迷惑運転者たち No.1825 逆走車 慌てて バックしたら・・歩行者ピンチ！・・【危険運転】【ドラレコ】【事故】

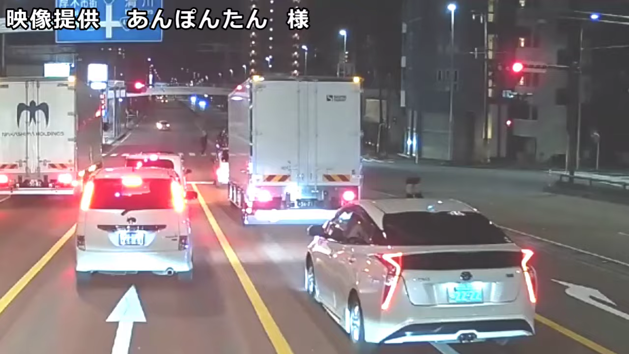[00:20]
はぁ、足生えてたね、今ね。マジか、え、それあれか、サンルーフあるのか。運転手か、頭が出たね。走ってる時だけはやめろよ。止まってる最中ならまだ笑えるけどね。